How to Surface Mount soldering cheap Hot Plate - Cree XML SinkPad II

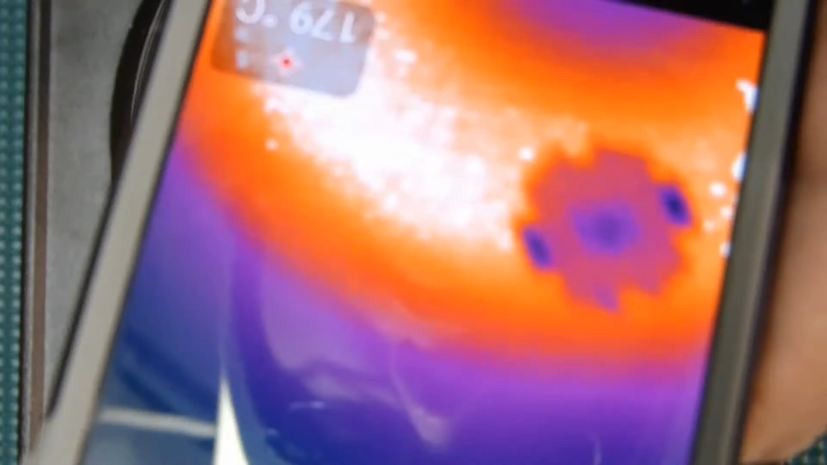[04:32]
temperature or the correct uh transition temperature that we need to
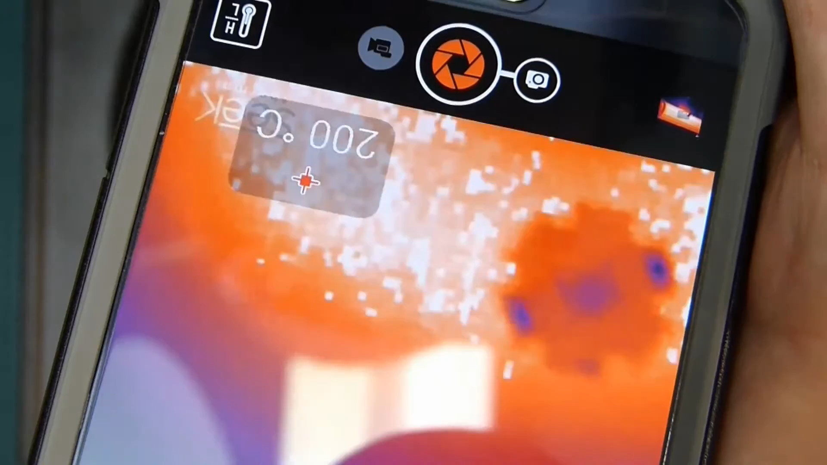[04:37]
achieve to pull the led off safely so we're getting really close there and if you look at those flux um the